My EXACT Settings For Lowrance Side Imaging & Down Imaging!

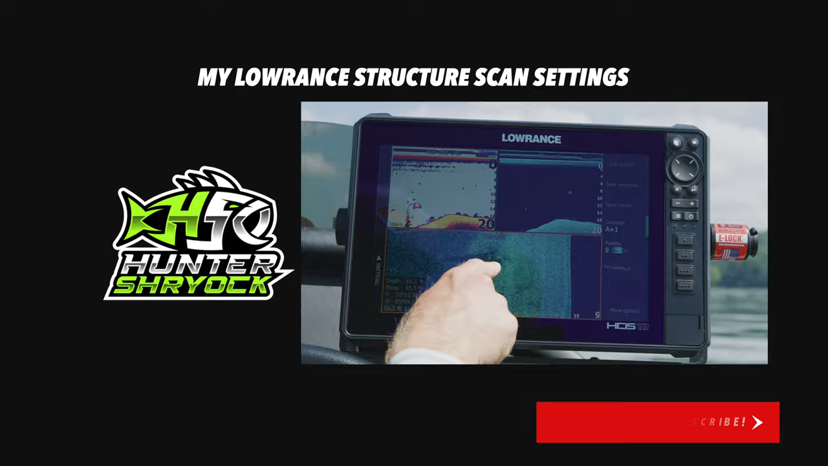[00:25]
all right so the first thing you notice is i got basically three different panels here my 2d
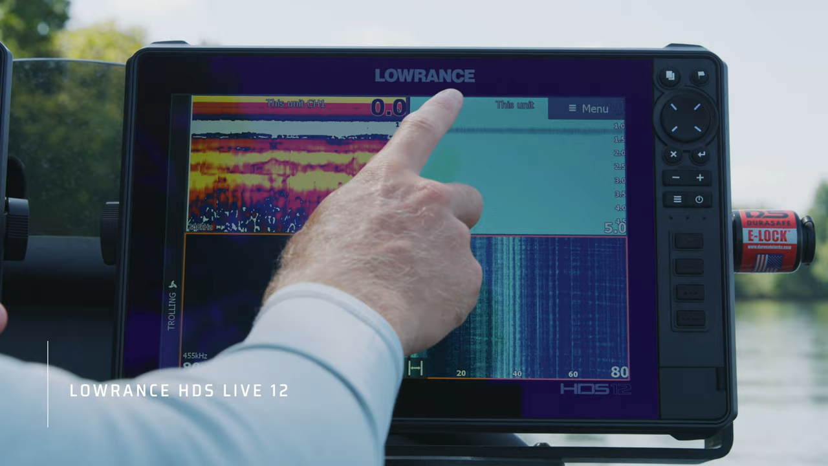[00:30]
my down imaging and my side imaging and right now we're sitting in the shade in shallow water just for the sake of getting a good clear image of basically just my settings we're going to go out on the water here shortly and show you that but first thing if you want this setup it's really easy to go to or you can
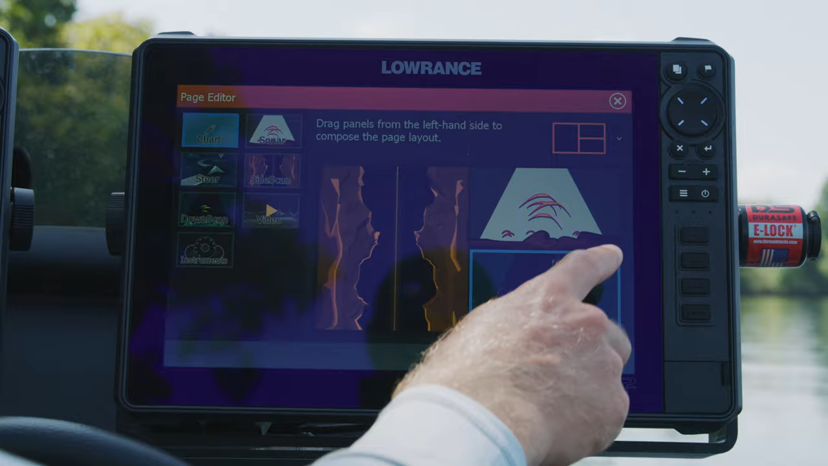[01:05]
you can go over here change that you can switch them around
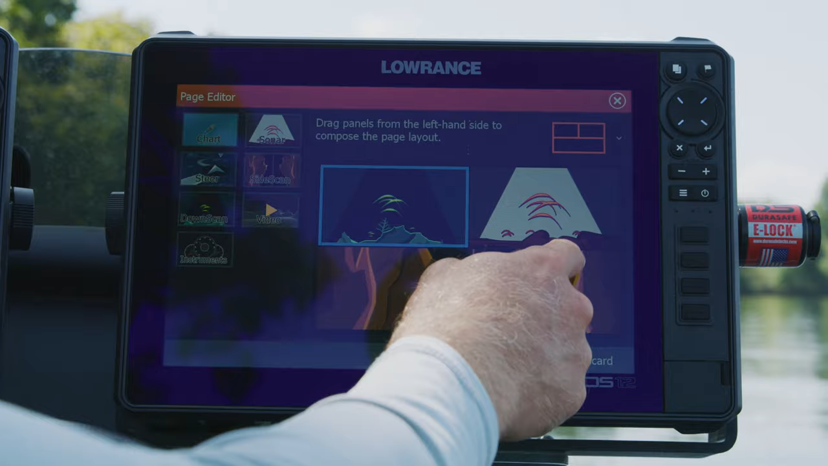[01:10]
however you want it so it's really easy to customize it and
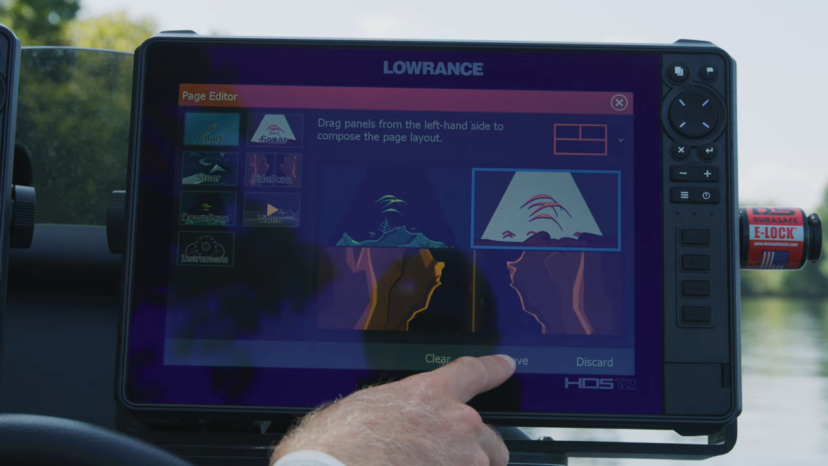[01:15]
then all you got to do is click save and i'm going to clear that out
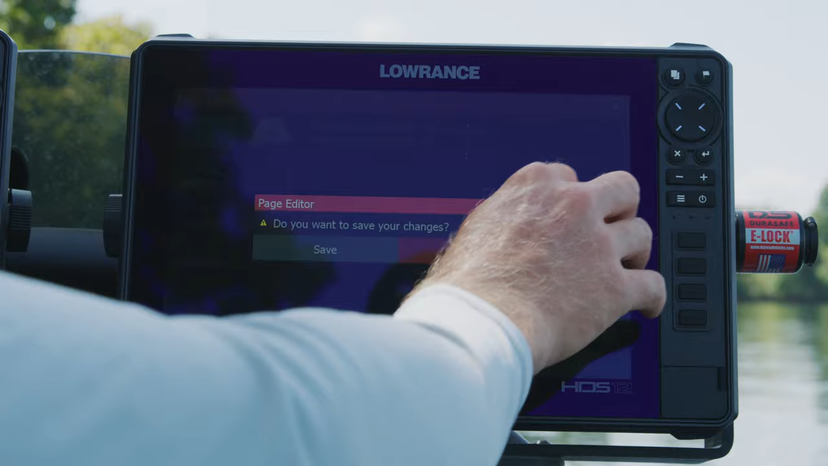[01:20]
but basically i can go and adjust these splits
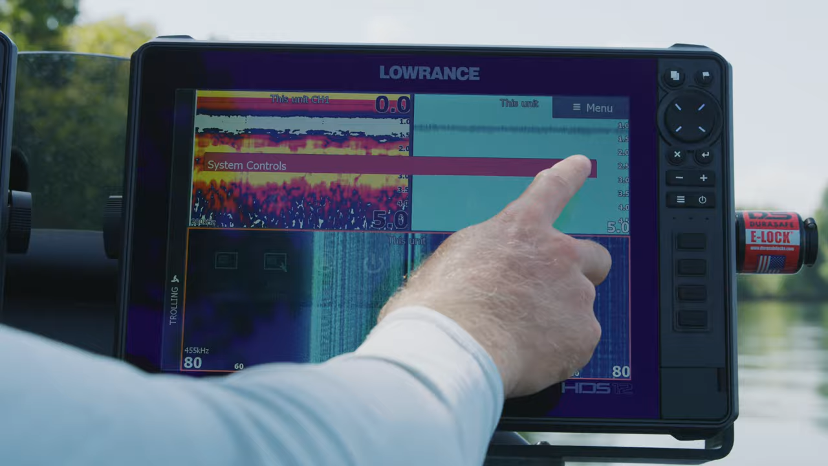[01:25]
to if i want it over here the size
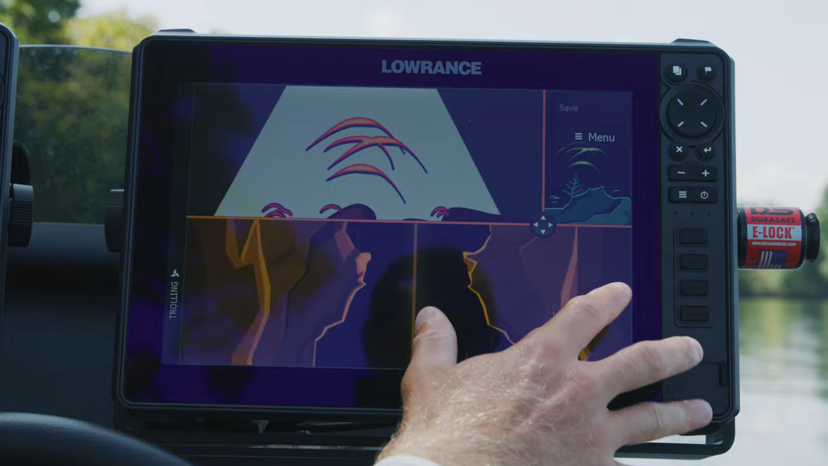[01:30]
of them all and and just by doing that so if i one day i want to be doing more
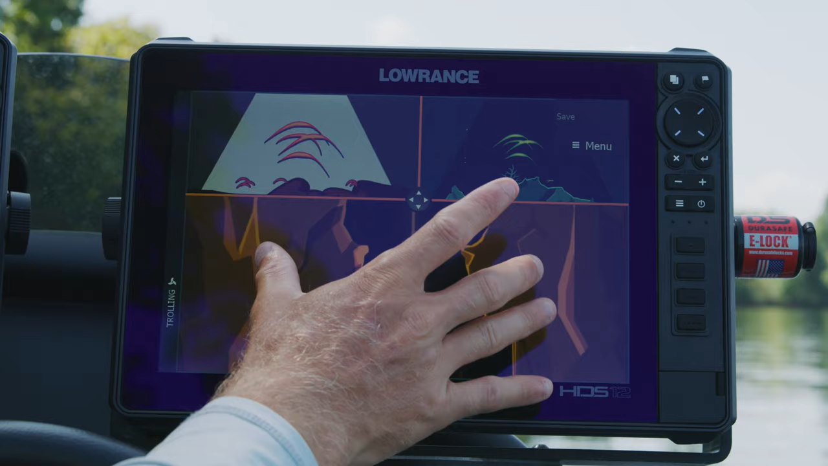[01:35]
side imaging or whatnot but basically i am always keeping this screen solely for my side imaging down imaging and 2d sonar when i'm looking offshore or year round this is this is what i have this unit set up for and i have another unit just set up for my mapping so
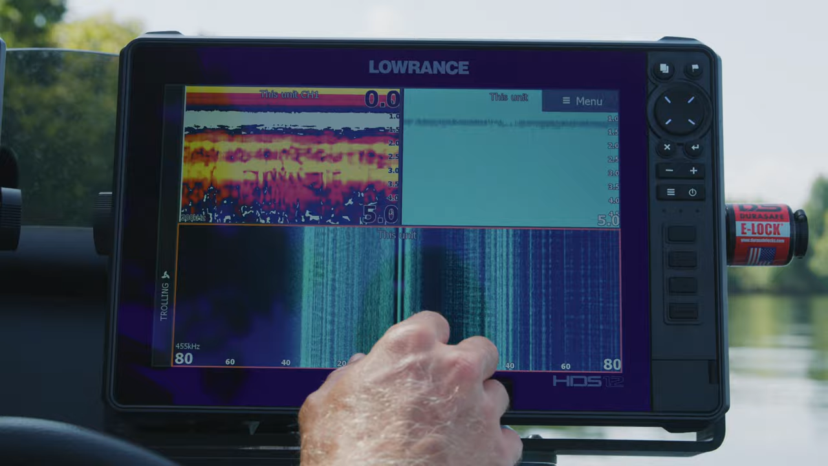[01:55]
first thing let's go into my 2d sonar pretty
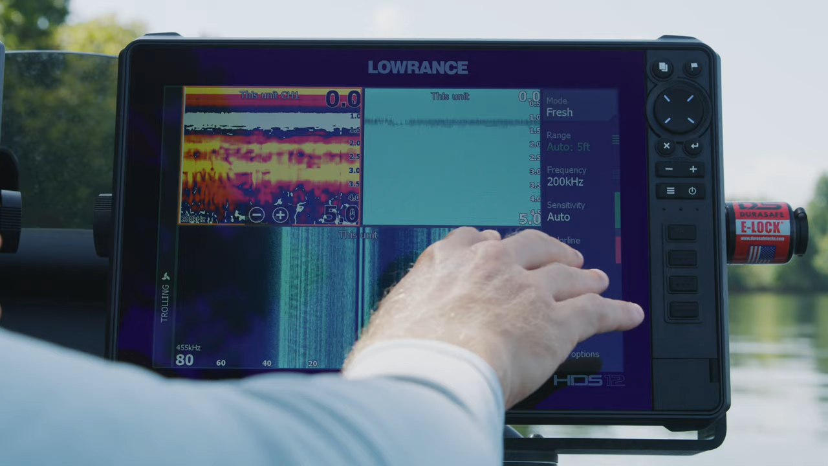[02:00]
basic uh auto range so it's always picking up the bottom really easily not going to have to mess with it 200 kilohertz of frequency sensitivities on auto i typically leave my 2d on auto unless
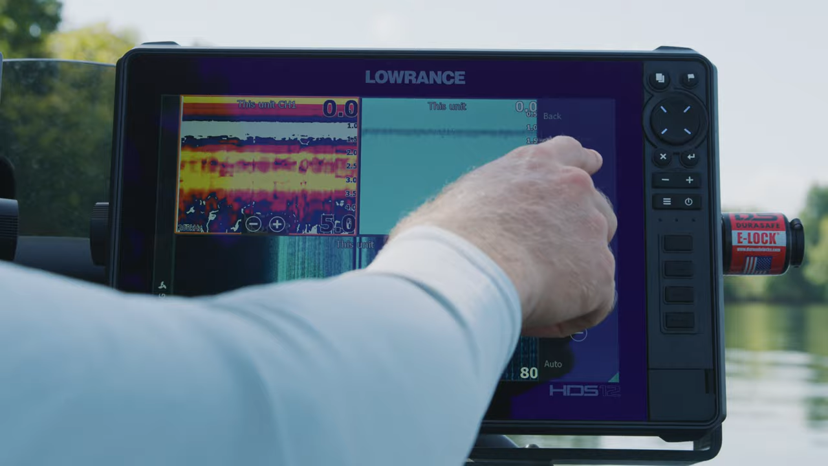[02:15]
i'm really maybe i'm small mouth fishing i may adjust it my color line
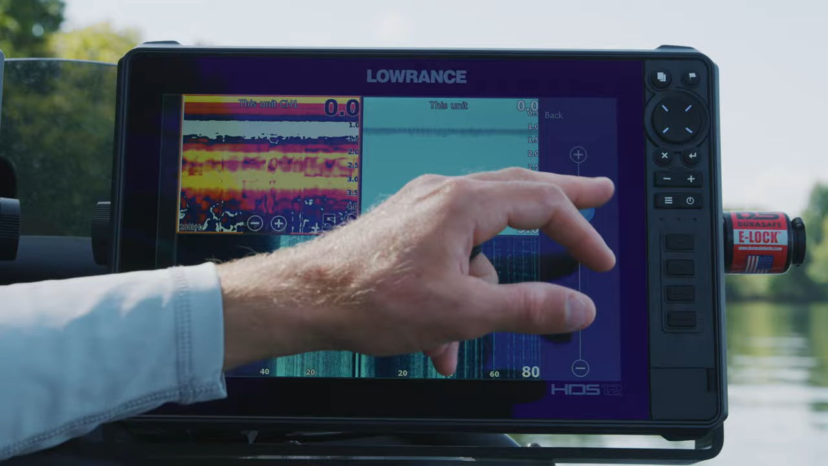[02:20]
76 percent uh we can go into advanced i
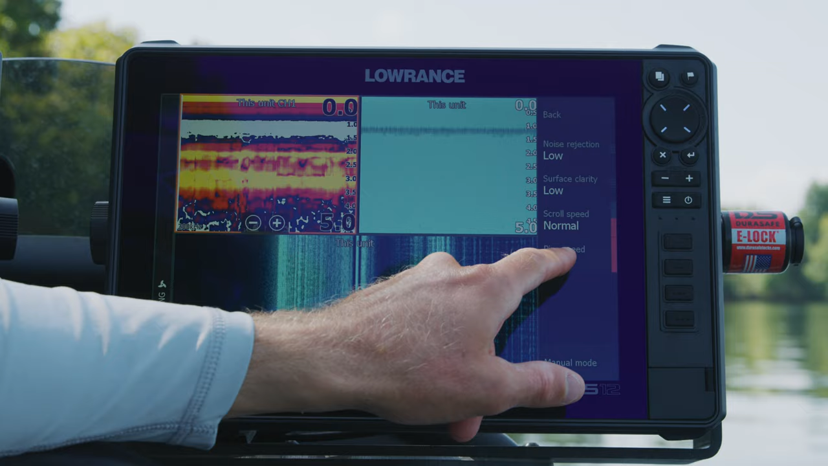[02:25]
got it on ping speed as max scroll speed is normal i change my surface clarity to low uh that so basically it's
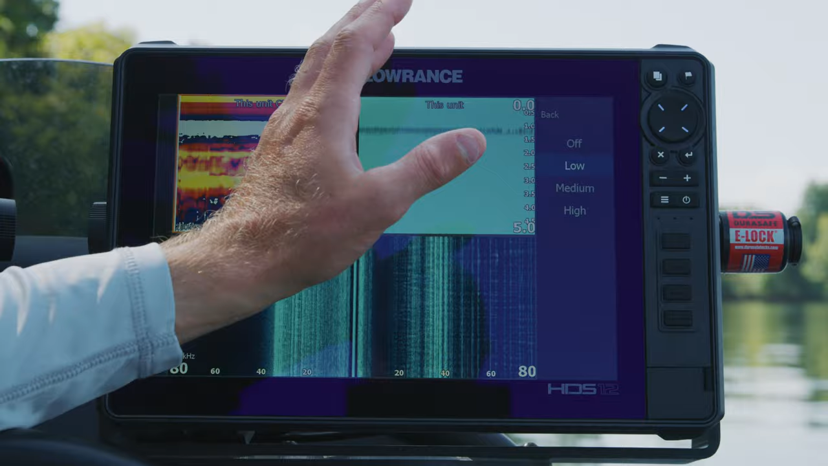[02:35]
giving it a little bit uh of taking away some of that stuff but i want to see
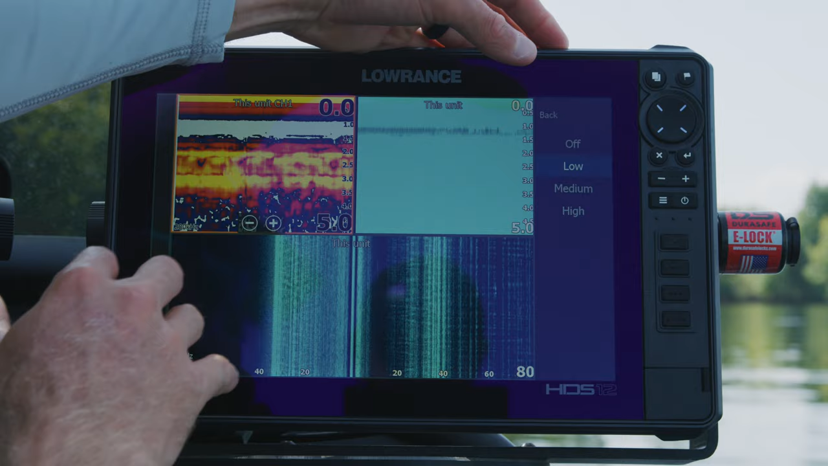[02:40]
a lot of the stuff that's going on so i leave that on low uh noise noise rejection as well i have that on low as well if you put it on high it's going to eliminate some of the uh maybe even you know sides of fish or anything like
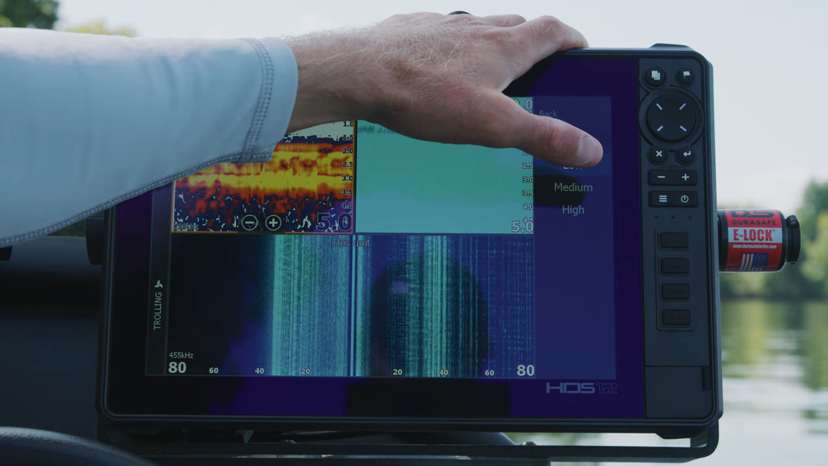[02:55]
that it's giving you a clearer picture but it's also eliminating some stuff so that's everything for my 2d sonar really basic i use the the same color panel year round
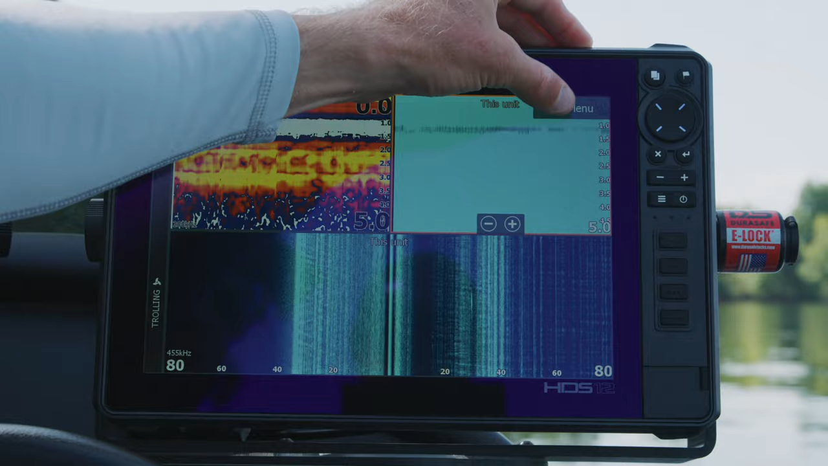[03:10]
now we're start to get into the down imaging we go over here to the down imaging we got the range i always have it on auto unless i'm really focused on something or a specific depth but
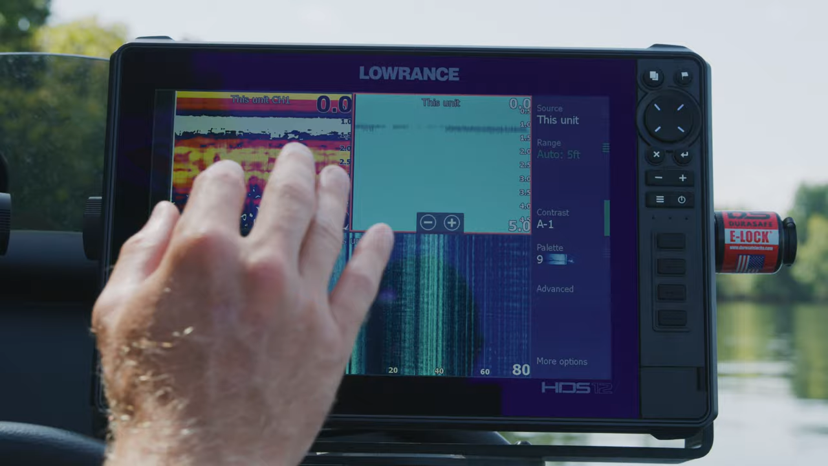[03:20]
99 of the time it's on auto i go to my contrast i have that minus one on auto contrast now this can change i'll show you here shortly